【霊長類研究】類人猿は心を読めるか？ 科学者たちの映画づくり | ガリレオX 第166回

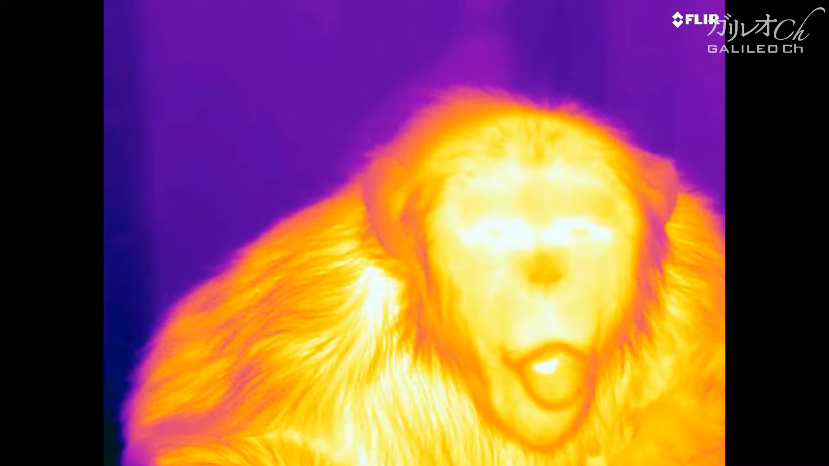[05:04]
赤外線カメラの映像です人間やチンパンジーは興奮すると
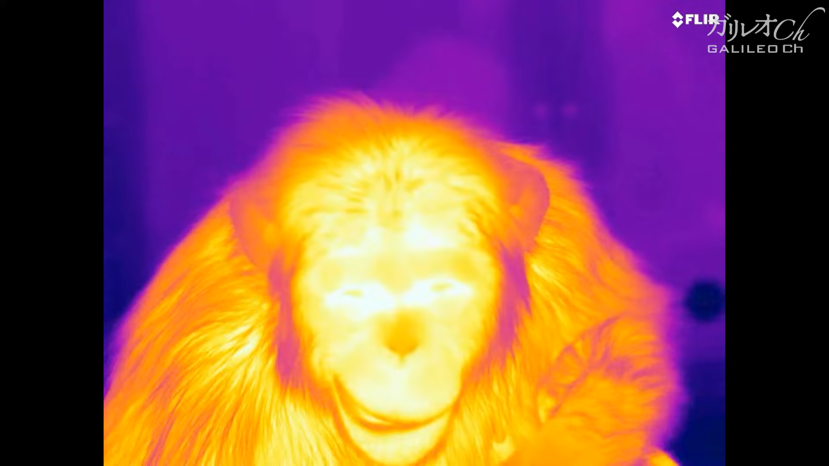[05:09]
鼻の温度が下がることが知られています
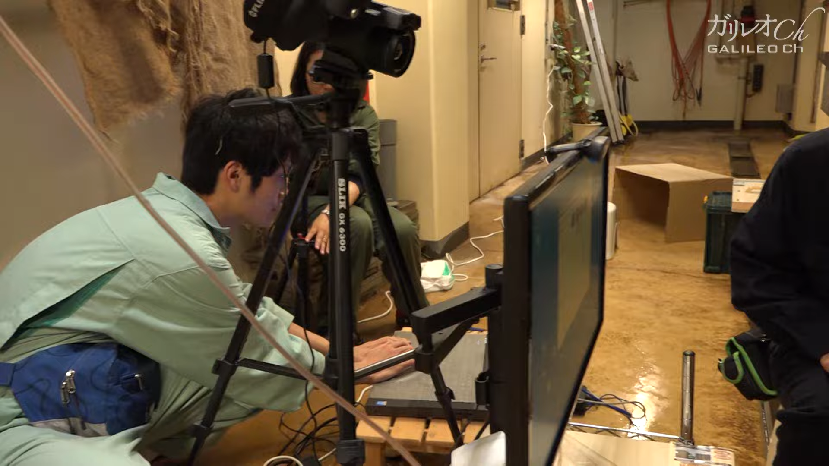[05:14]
まだまだ研究は初期段階ですが
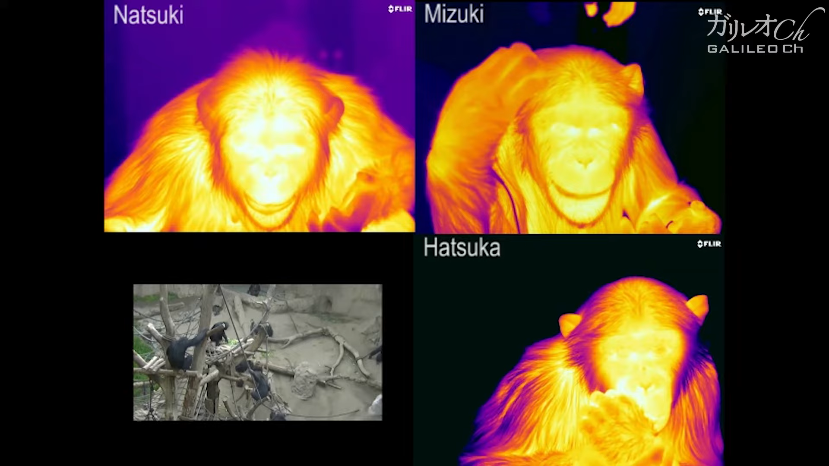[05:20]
例えば群れの中で喧嘩が起こった映像をチンパンジーに見せたときどのような感情の変化が起こるのかという実験などが試みられています